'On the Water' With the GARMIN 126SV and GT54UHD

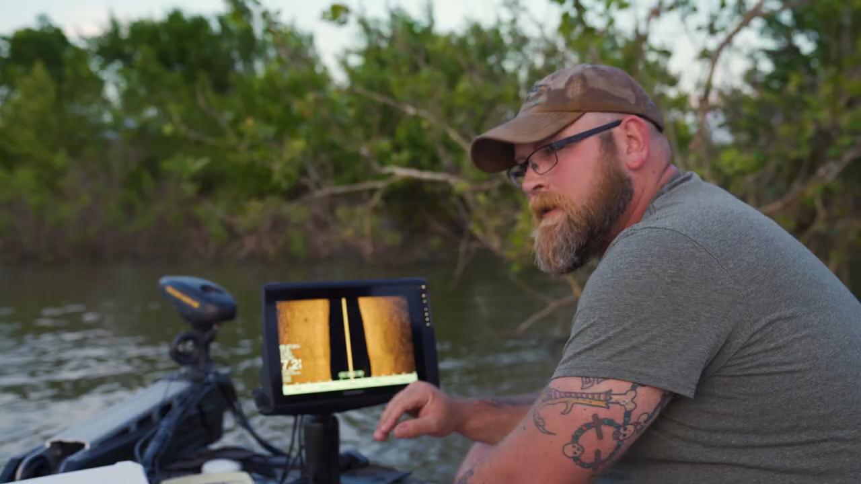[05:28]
If the side imaging and down imaging clarity is something that's been holding you back from Garmin and making that plunge, don't let it.
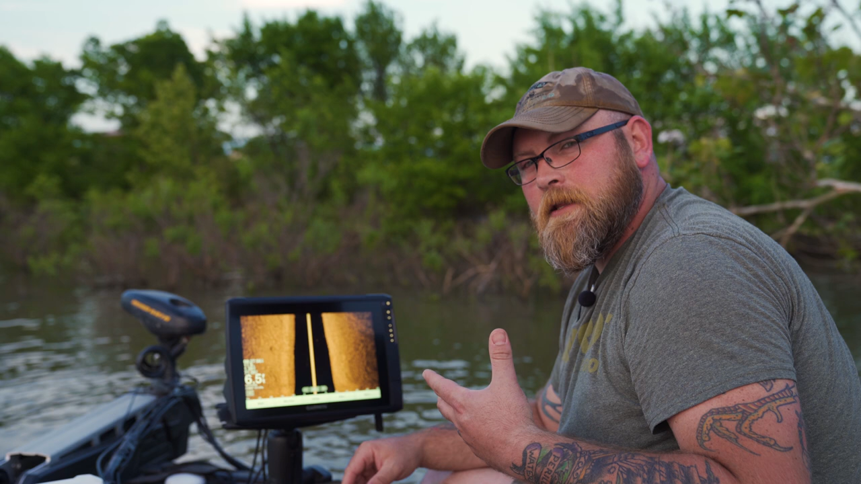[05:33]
It's a great looking sonar, guys.
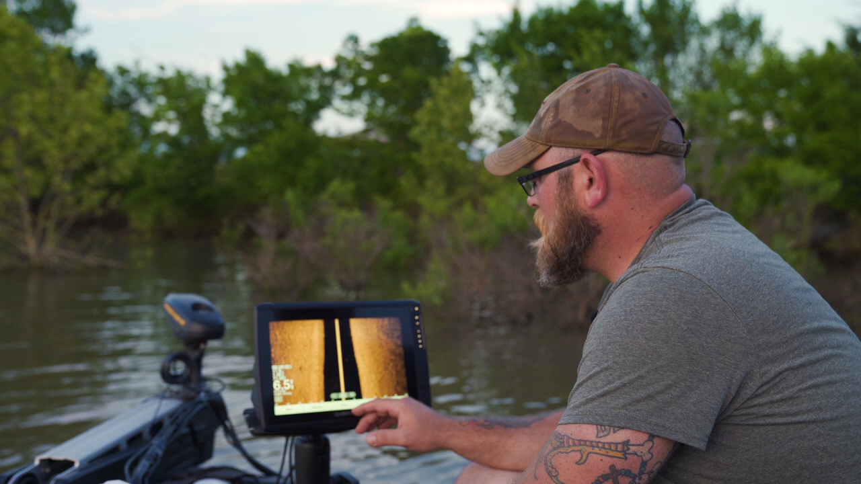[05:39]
Again, one thing we want to keep clear on this, this is mounted on the trolling motor, so it is going to look a little bit different, especially in side view as the trolling motor pitches and follows the shoreline. It's not your standard running in a straight line, seeing your side view as you could in a normal transom mount.
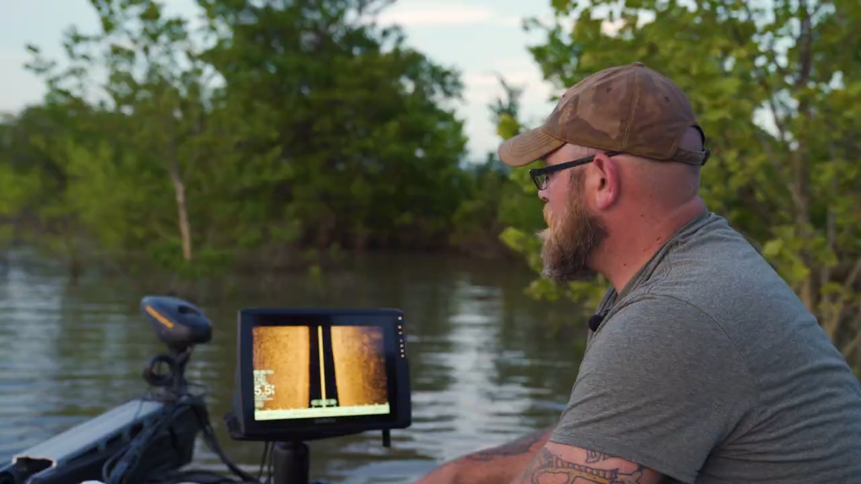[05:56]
Again guys, on this side view, running along the shoreline here,
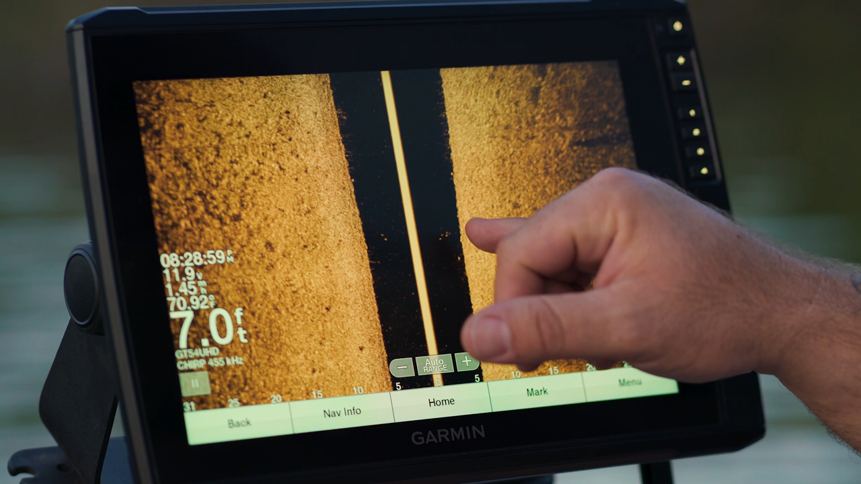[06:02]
On screen: depth 7.0 ft, water 70.92°F
I'm starting to pick up some of these small schools of fish that are hanging out in these submerged trees in this high water we're having right now.
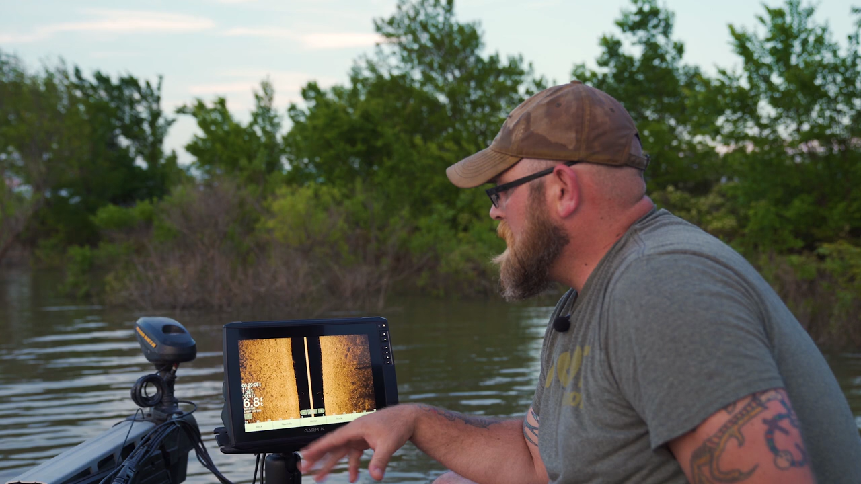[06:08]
Again, I guess I'll just keep beating a dead horse. The clarity is fantastic. Really liking it.
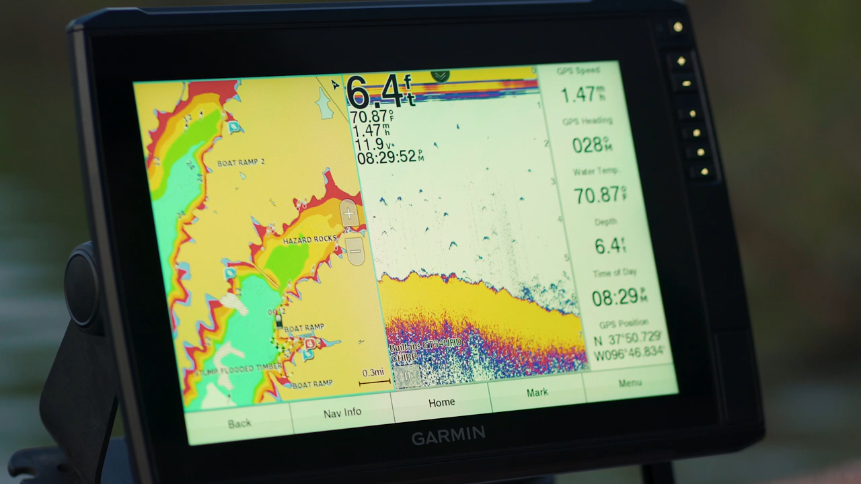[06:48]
On screen: depth 6.4 ft, water 70.87°F
Let me go back, go into the sonar screen.
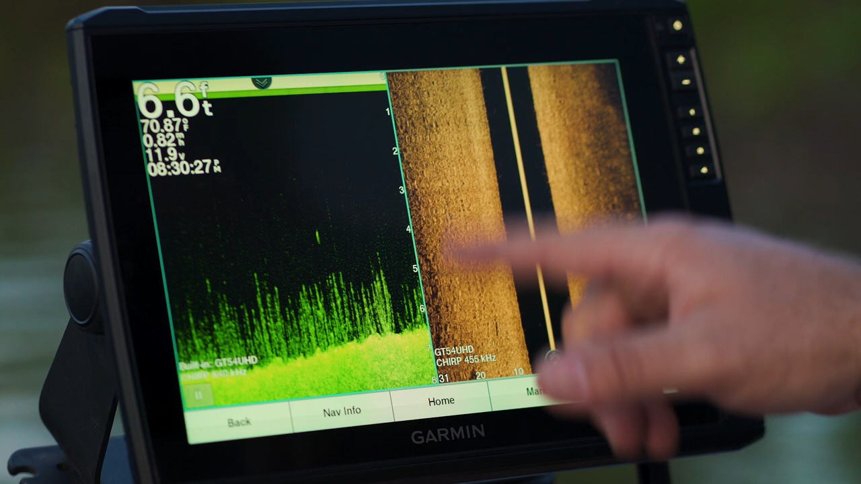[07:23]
On screen: depth 6.6 ft
Something else to point out here, as you can see the color contrast. As you set that color scheme in the individual sonar screens, it will stay that way when you go back to split it.
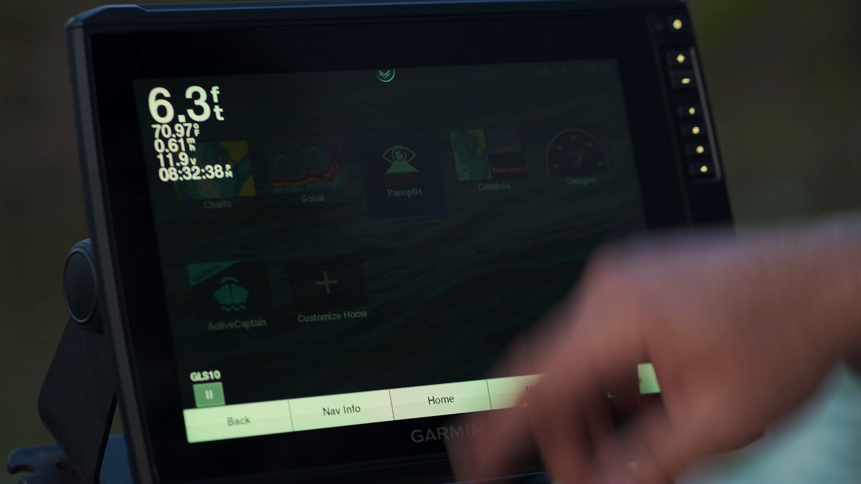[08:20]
On screen: depth 6.3 ft
So here we are, we've got the LiveScope pulled up.
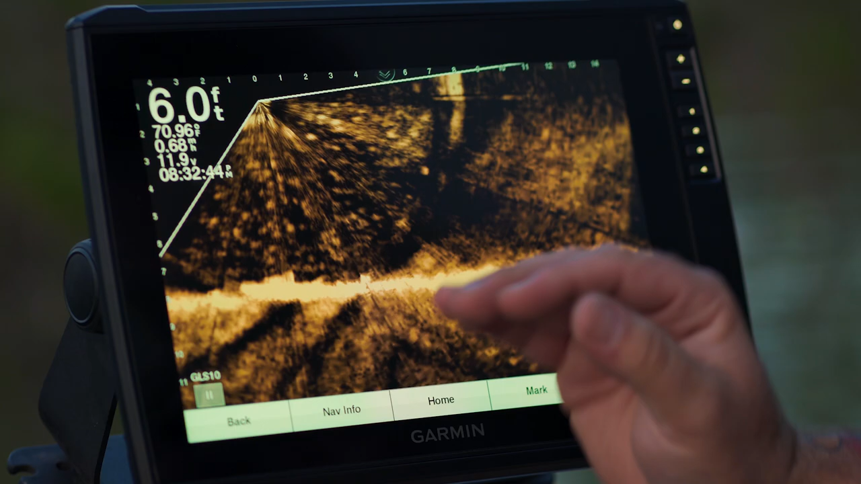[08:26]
On screen: depth 6.0 ft
Still just absolutely fascinated by this guy, it's fantastic.
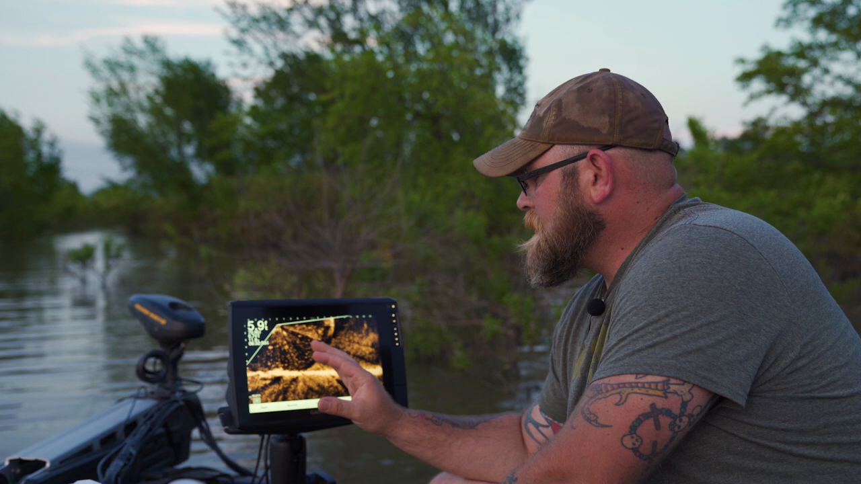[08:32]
As we're trying to point it and aim it with the trolling motor, you can look into the structure.
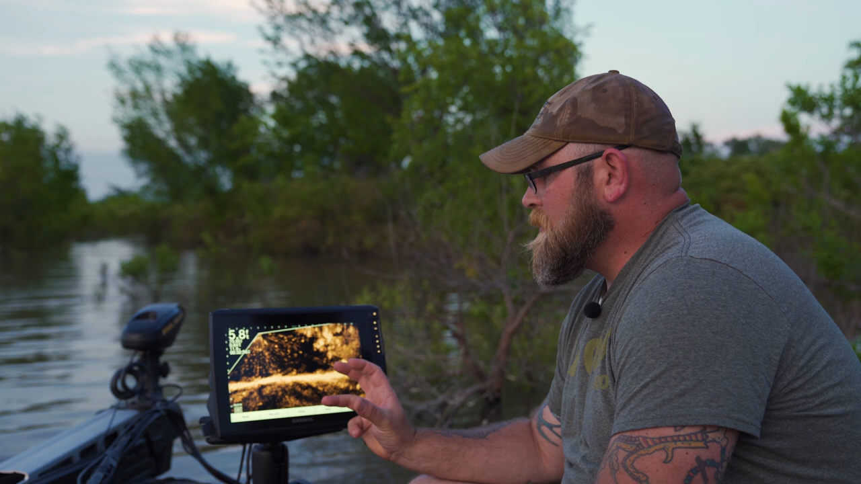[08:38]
Gives this look of super raw footage to let you decipher it.
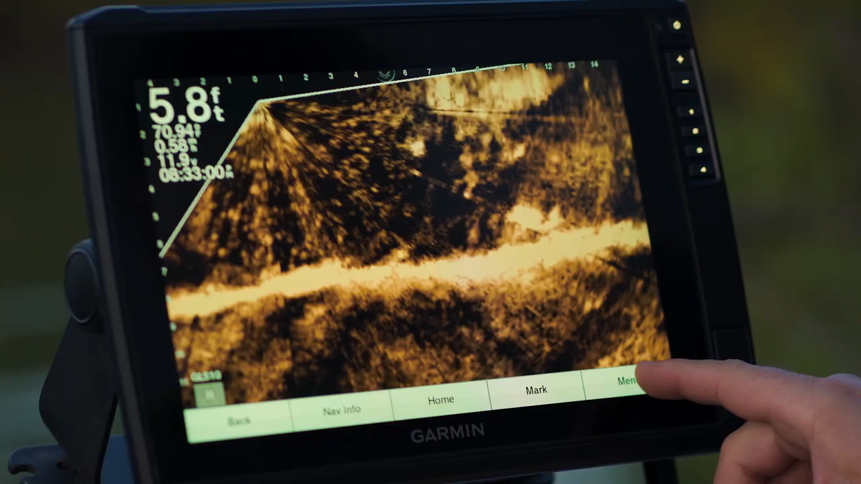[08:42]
On screen: depth 5.8 ft
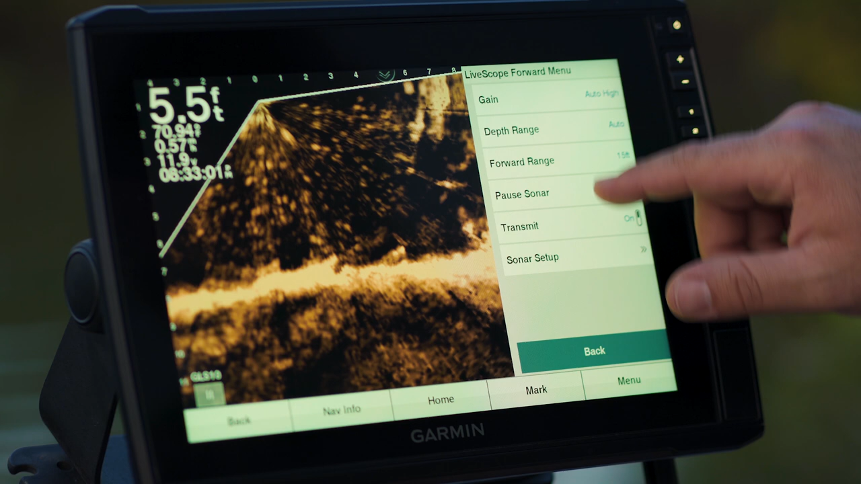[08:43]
On screen: depth 5.5 ft
I'm going to come over here, I'm actually going to play with this color a little bit. But let's see what the Black Emerald does today.
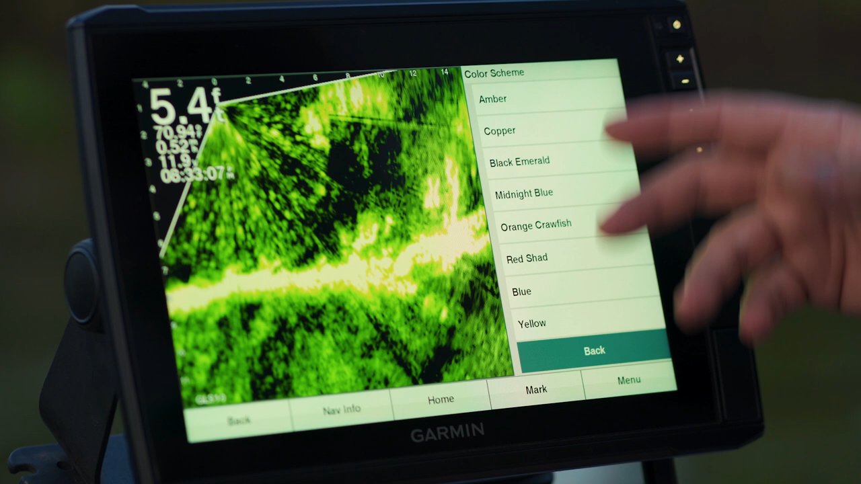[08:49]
Back to copper and that chocolate milk, it really cleans stuff up.
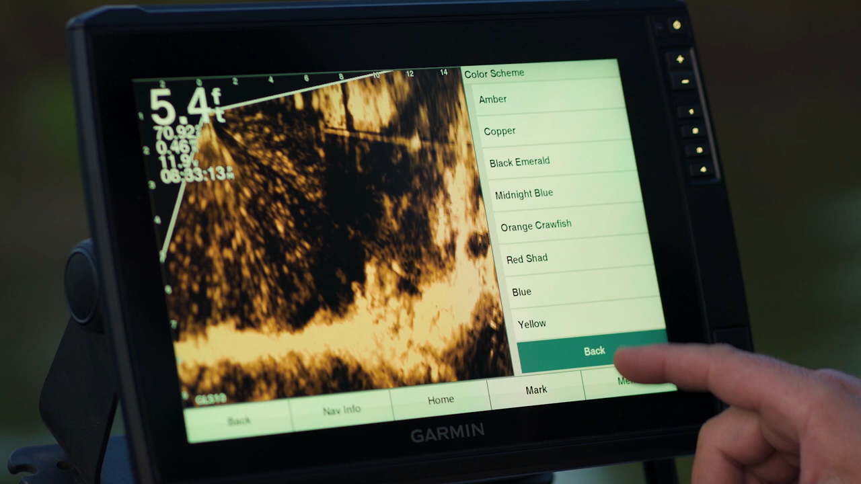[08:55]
On screen: depth 5.4 ft
Got a little guy coming across the bottom there, but again,
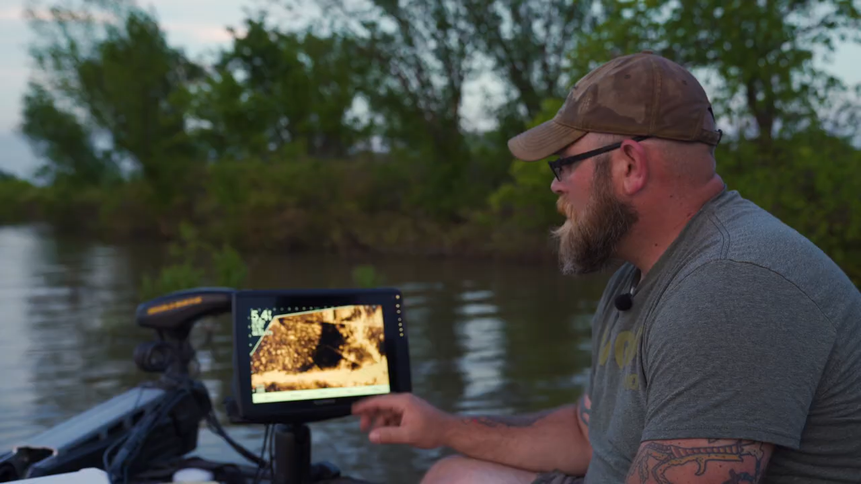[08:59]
with the Echo Map Ultra,
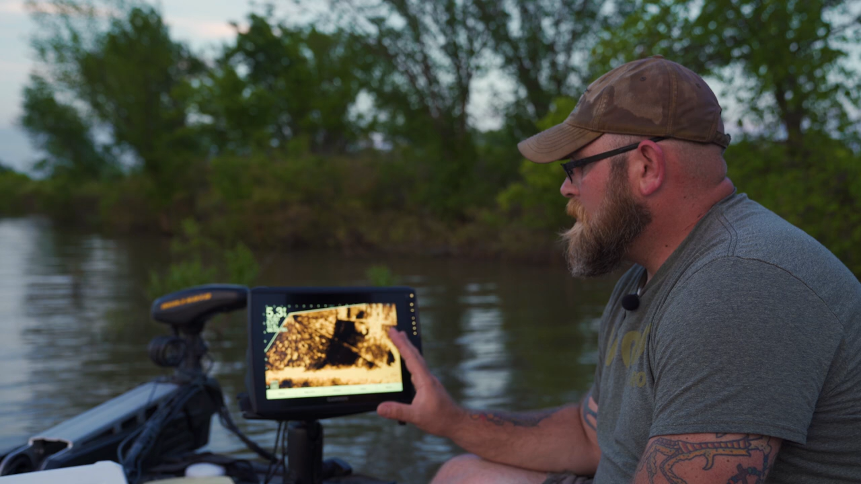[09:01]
the possibilities of having the LVS32 LiveScope and also hooking up that LVS12, that $499, one third of the price to get your 30 degrees of down, 30 degrees of forward, always an option to keep in mind that is plug and play with the Echo Map Ultras. The only other units that are available with are the 8600 series. Alright guys, so there we are, the Echo Map Ultra 126SV and that GT54 UHD transducer.